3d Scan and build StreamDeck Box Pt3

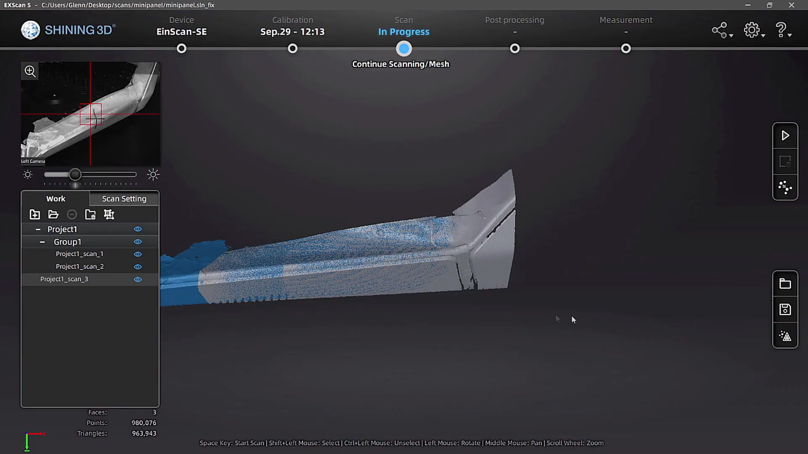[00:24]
In video 1 we scanned the Resolve mini panel and we got that scan into Fusion 360 where it was all prepped and ready to build the shape.
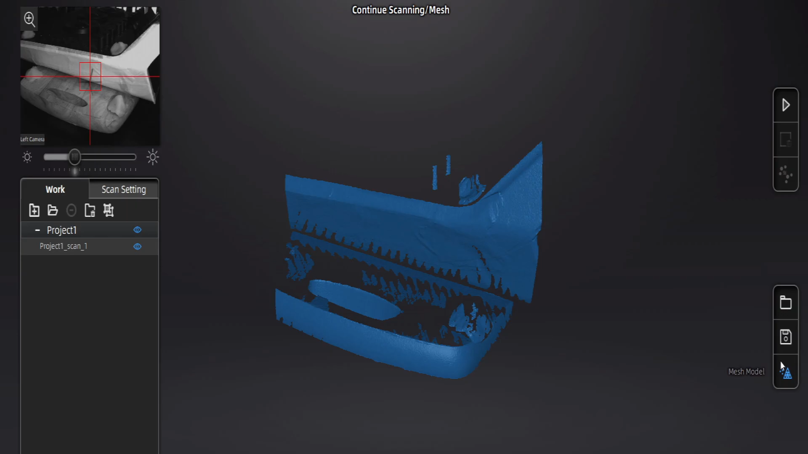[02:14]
my plaster scene or one of my play-doh is actually play-doh is on top of the panel is coming in. So we'll just do a little twist on the panel itself and do another scan.
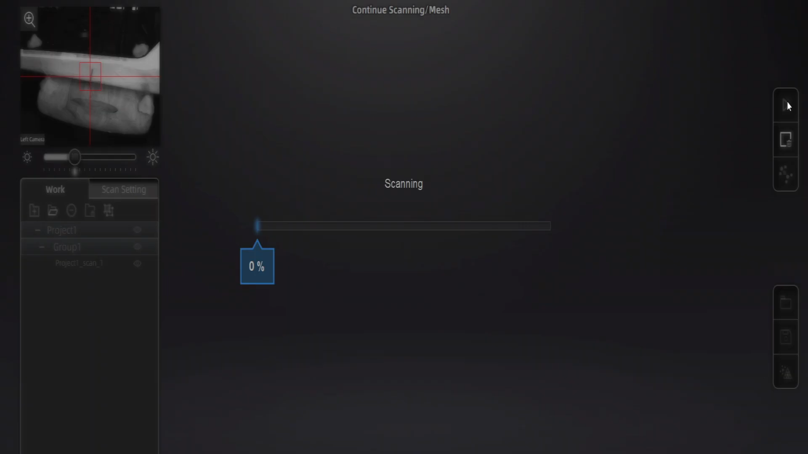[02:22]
In the end I probably did seven or eight different scans
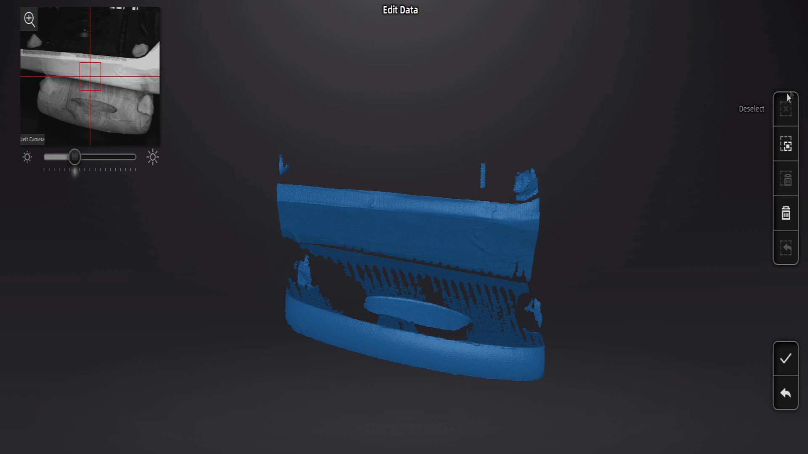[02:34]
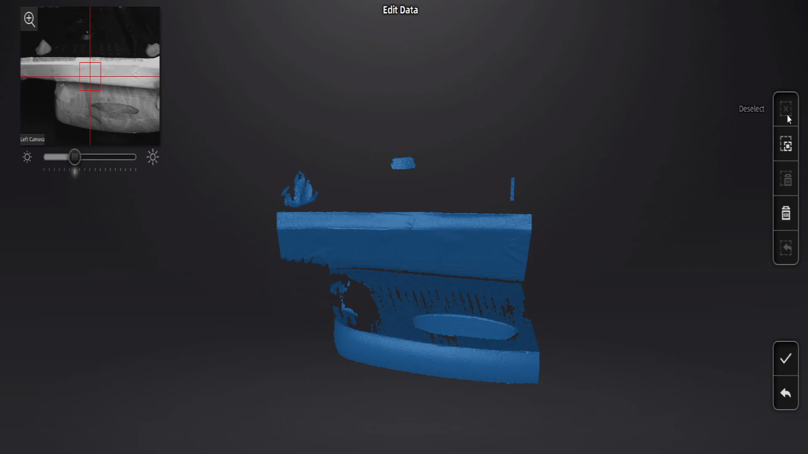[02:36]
and this one turned out really good on the panel so we're going to add that into the
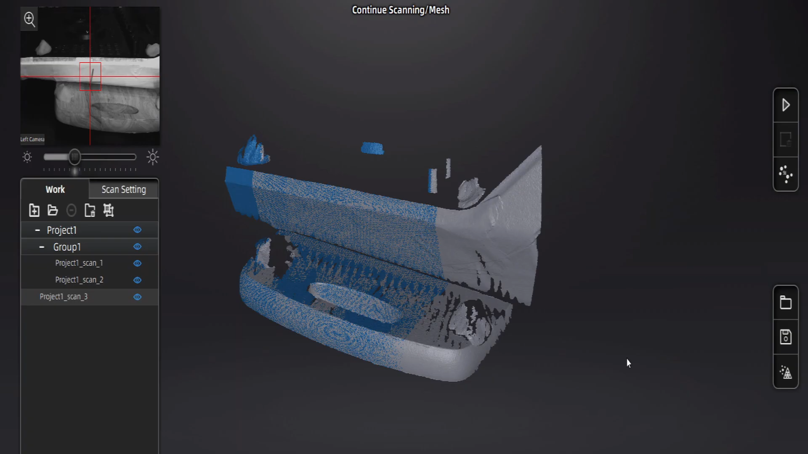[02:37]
mix and I'm just going to start really
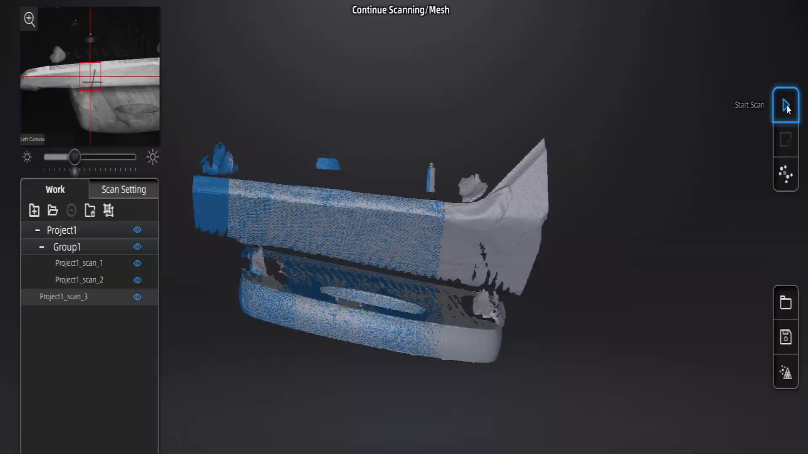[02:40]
spinning through these scans now and you can see how it really starts coming together.
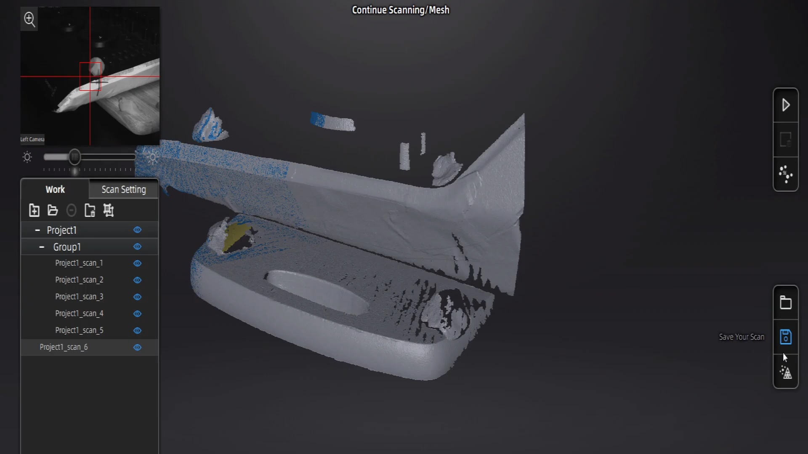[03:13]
Again that I think that wood plane will help a lot when we get into Fusion 360 to orient it in the correct world.
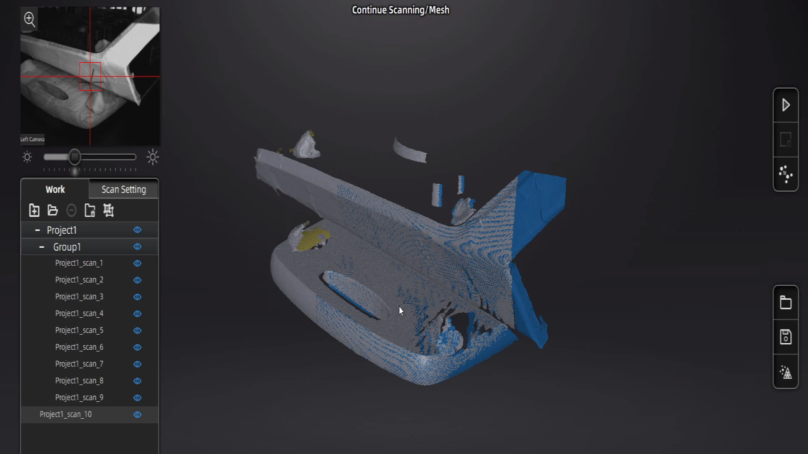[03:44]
And I'll go a little lower try to get a little bit more of the underside on that resolve panel. It's still hidden fairly well because of the angle that it goes at.
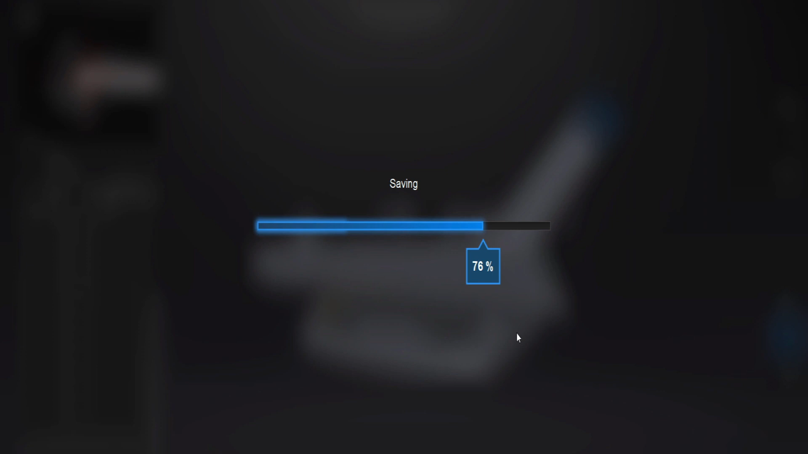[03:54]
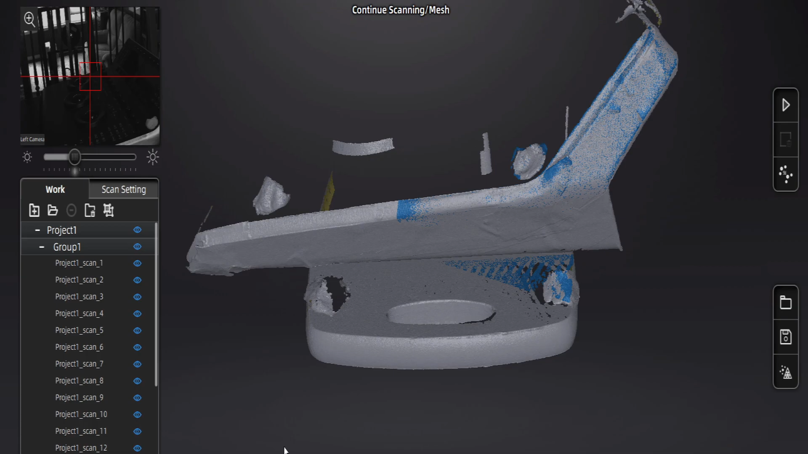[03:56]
So now we're just going to do a little bit of a garbage cleanup get rid of some of the
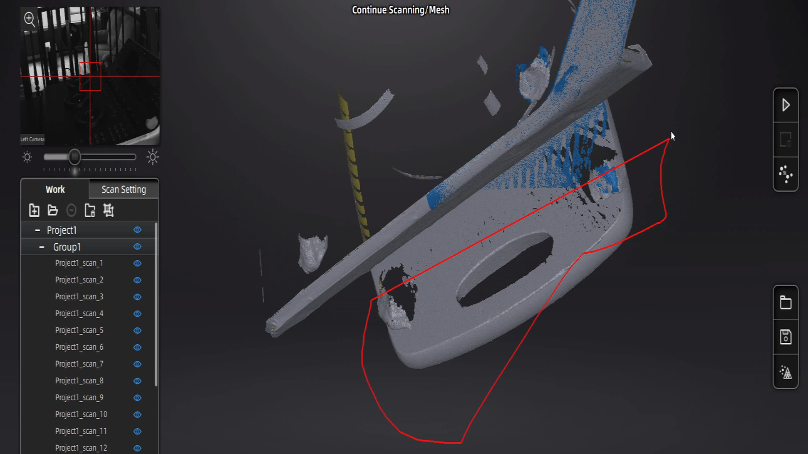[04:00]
excess that is not needed in Fusion 360.
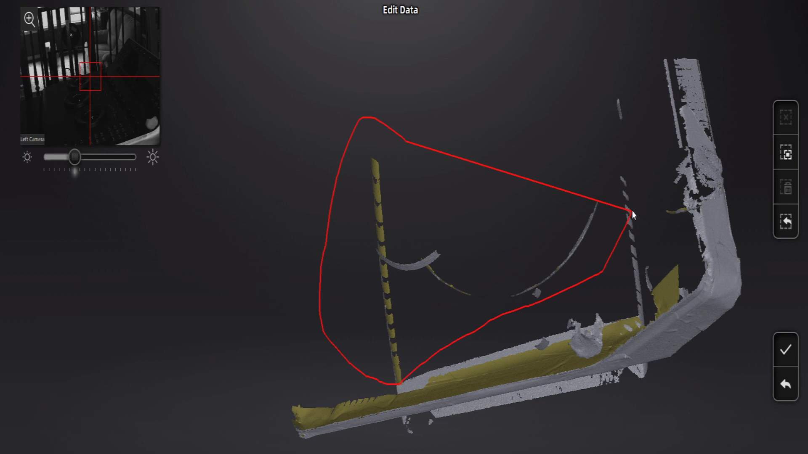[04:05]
I'm going to keep a little bit of that breadboard out front because again I want that plane to help me orient it.
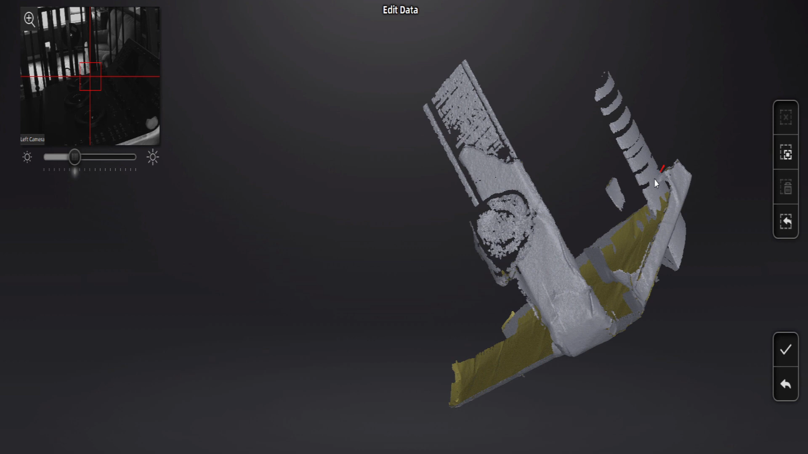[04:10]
Pretty much anything else that is not the side of the panel can go. I scanned the top and
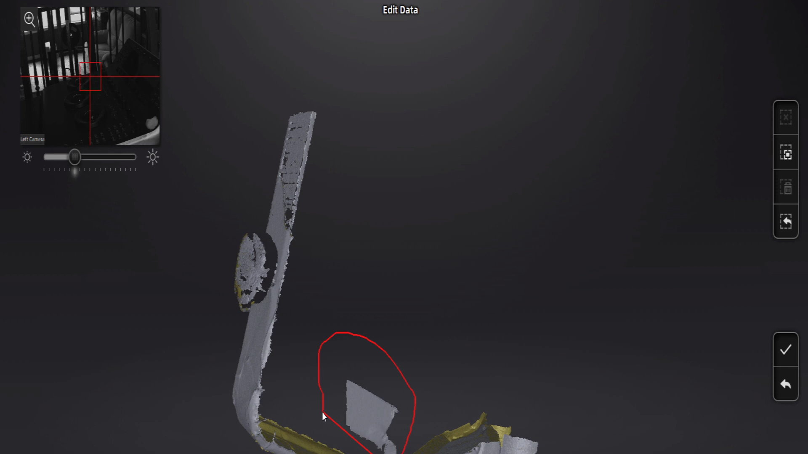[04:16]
I didn't really need to but it helped me to kind of decide where that corner was.
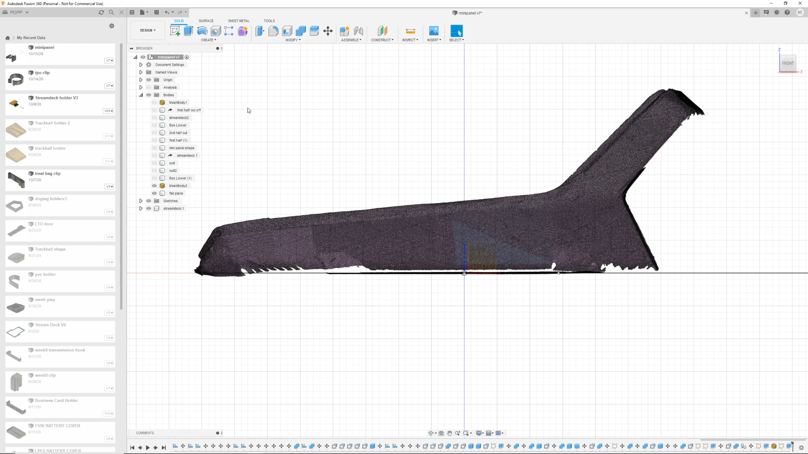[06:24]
We're going to make boot a spline shape and we are going to draw this entire shape out and then we'll extract that into our new piece. Now again how we handle this we'll have to see.
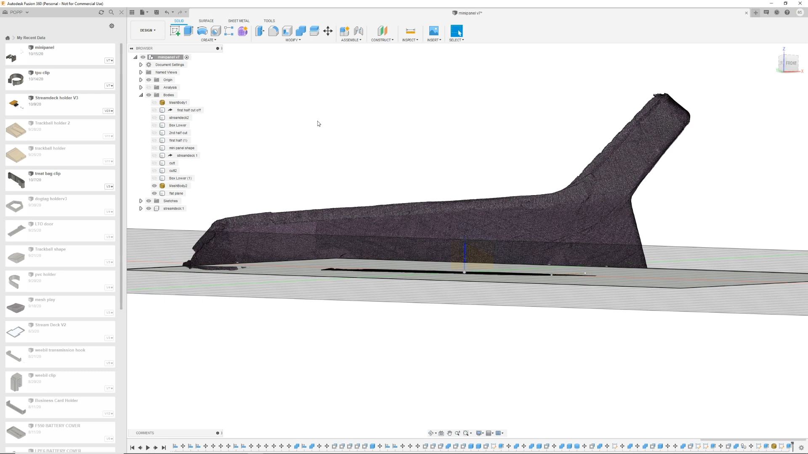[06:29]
But first let's get the basic shape down. So ramp speed full ahead I think we're running about 1600 percent speed here as we draw this shape.
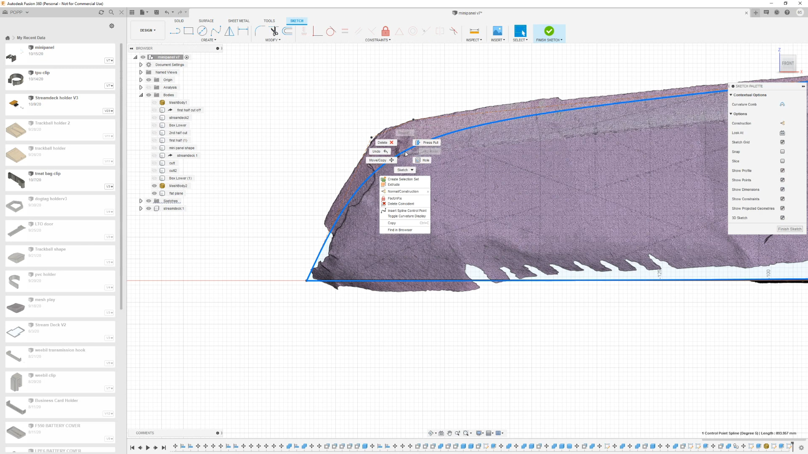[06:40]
One more time my disclaimer this is not a Fusion 360 tutorial and you do not want me giving you a Fusion 360 tutorial. But essentially I'm drawing a spline I am bending it and
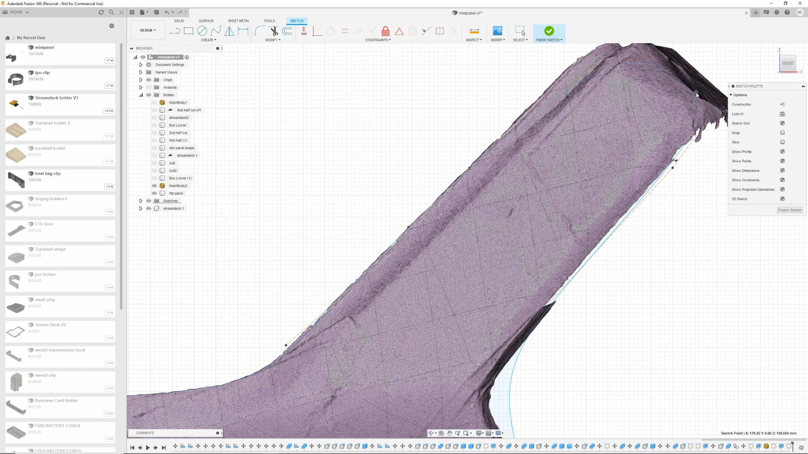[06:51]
turning it and adding points to get to the point where I feel I've got
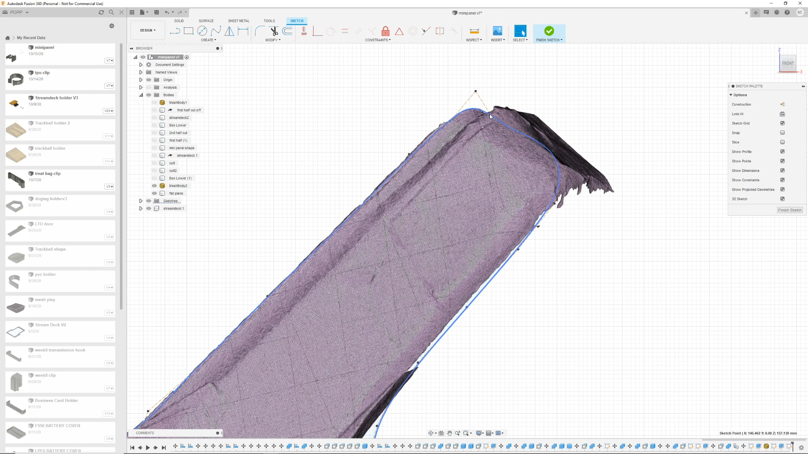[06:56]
the shape of my scan as close as I can get it
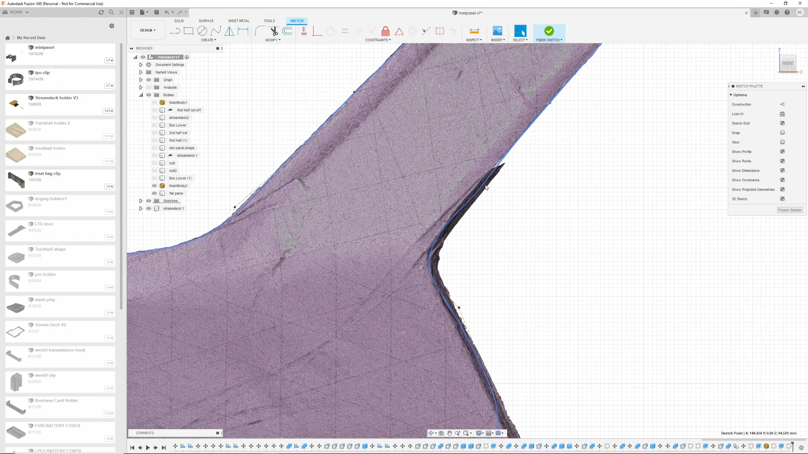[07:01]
or I feel as close as it needs to be for the next stage of the process.